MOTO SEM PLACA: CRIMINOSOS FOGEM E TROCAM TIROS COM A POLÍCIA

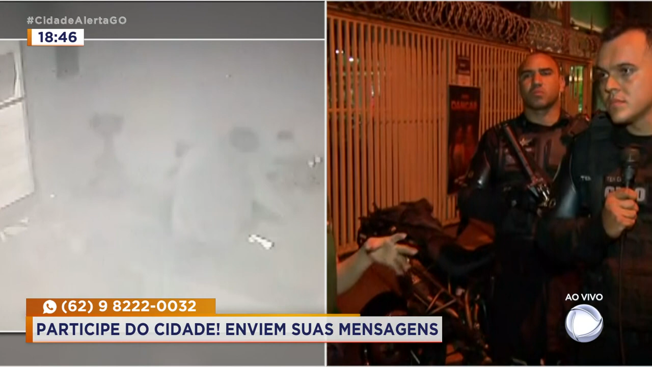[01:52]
Pelas imagens que foram cedidas para a gente, a gente observa que esses bandidos, eles entraram ali no combustível, numa sala ali onde a moto estava, armados. Ou seja, já provavelmente estudavam o ambiente e aproveitavam-se de algum greco para viajar.